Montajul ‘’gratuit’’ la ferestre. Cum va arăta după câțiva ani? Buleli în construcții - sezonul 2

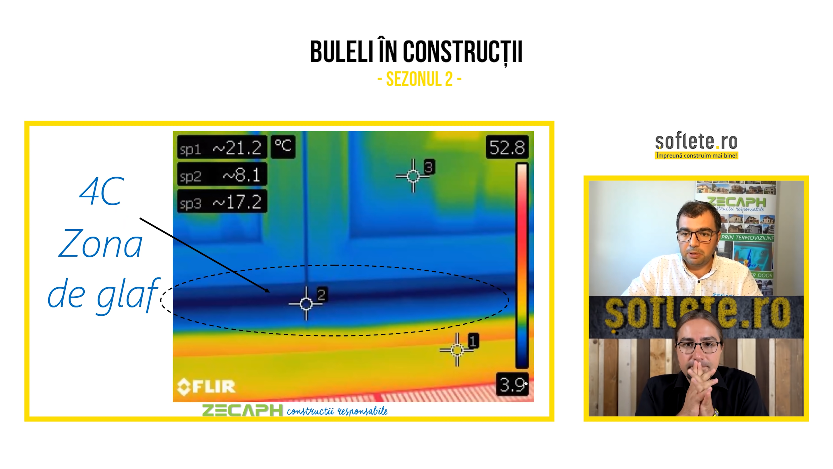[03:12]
aproape să zicem așa, dar montate în stilul românesc. Direct pe zid, cu spumă și vedem 50 de grade radiatorul exact la câțiva centimetri de ramă și 4 grade toată îmbinarea asta. Și lista tot continuă. Deci a sute de termoscanări pe ideea asta, pe principiul ăsta, atât la partea de jos și o să vă arăt exact de ce apare acest fenomen.
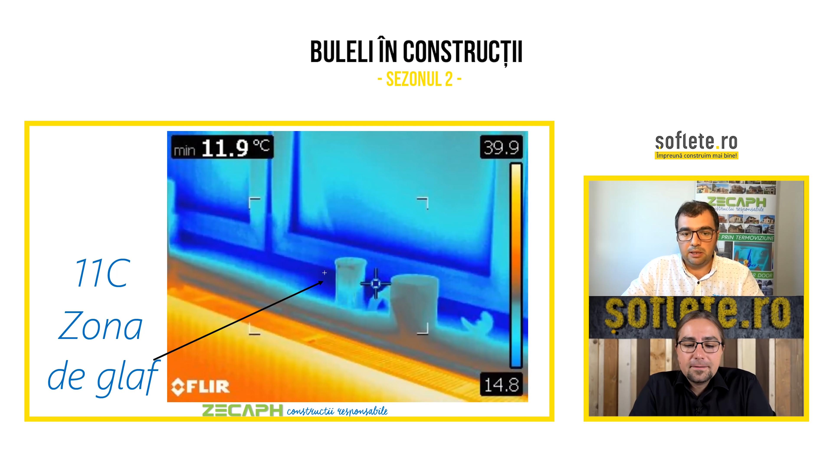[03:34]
On screen: min 11.9°C
Pe laterale, la boia îndrugi, ești tot la fel. 30 grade radiatorul, 11 grade la îmbinarea cu glaful. 10 grade îmbinarea cu glaful, tot la fel. Un radiator la câțiva centimetri? Nu-i problemă, că dai radiatorul acolo, sunt prea diferența aia, vine aerul rece, se întâlnește cu aerul cald, se amestecă.
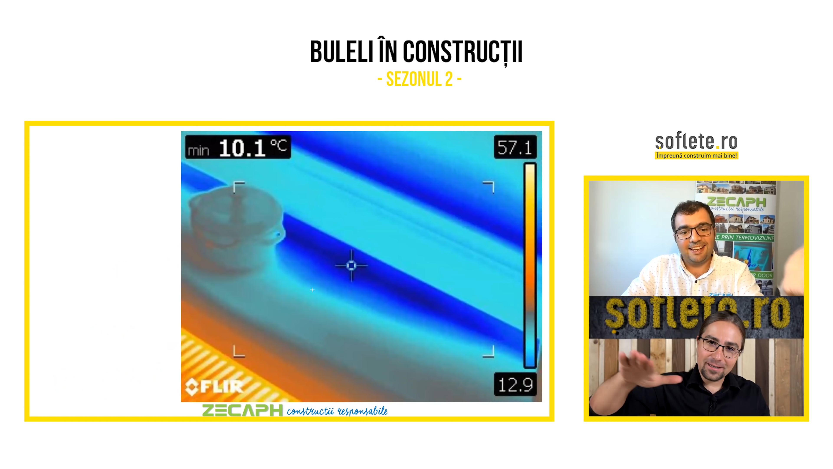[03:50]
On screen: min 10.1°C
Da, exact, exact, exact, că de aia punem calorifere radiatoare sub ferestri. Normal, nu?